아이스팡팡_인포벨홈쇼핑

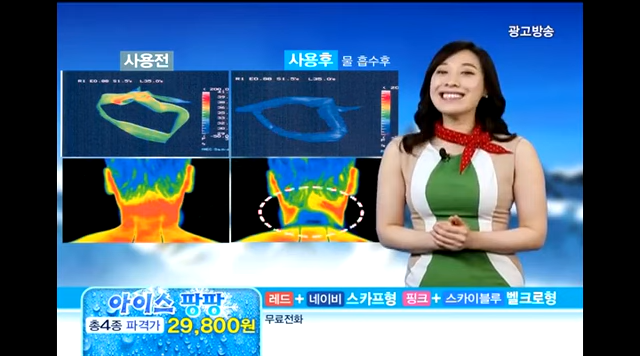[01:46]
차가운 정도가 아니라 온도가 뚝 떨어집니다 정말 대단하죠?
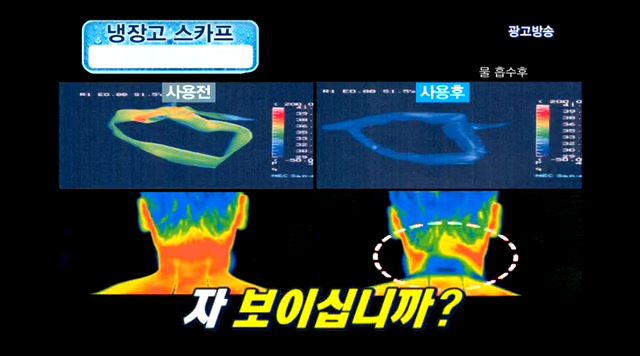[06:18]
아이스팡팡을 착용하고 난 뒤 떨어진 온도차 옷이 없는 일반 수건과 달리 옷에 맞닿아도 젖지 않아 찜찜함이